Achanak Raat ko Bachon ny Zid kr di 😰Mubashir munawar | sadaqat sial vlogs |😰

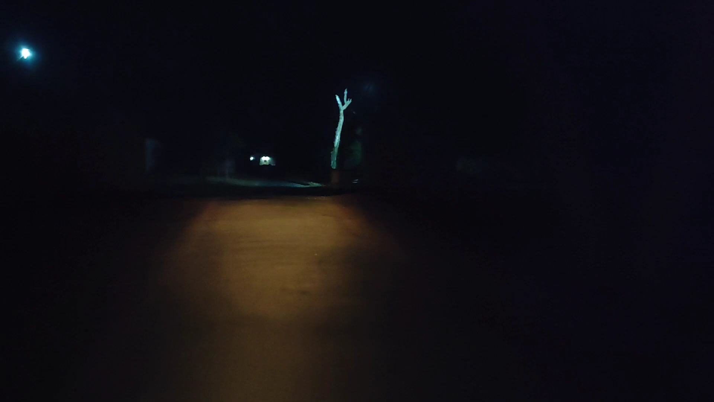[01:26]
जानी है वह वासे गाउं के रस्ते ज
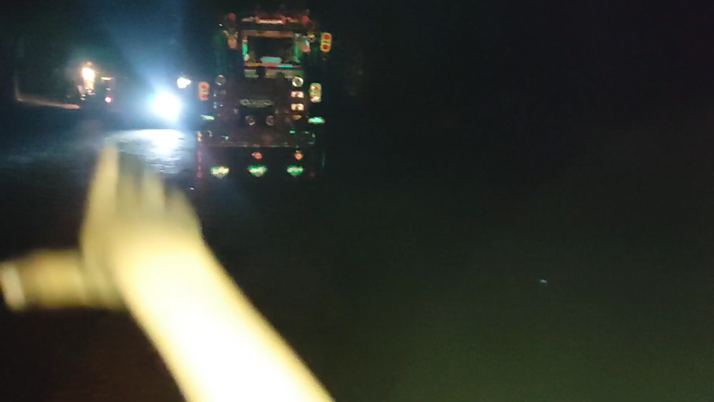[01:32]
पावर्फुल है यह देखो ना इतना बड़ा ट्रेक्टर और कितने लेके जाता है 5 जाता है